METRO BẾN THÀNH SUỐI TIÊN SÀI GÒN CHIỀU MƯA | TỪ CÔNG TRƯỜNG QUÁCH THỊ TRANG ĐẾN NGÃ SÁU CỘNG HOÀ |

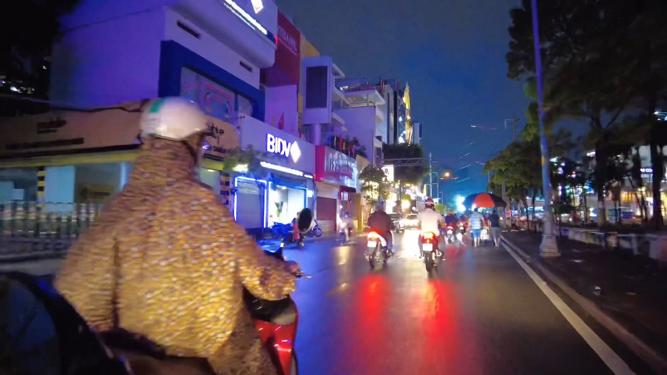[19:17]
phía trước màn hình của chúng ta là nhà xấu Cộng Hòa nha Cô Chú Chị và các bạn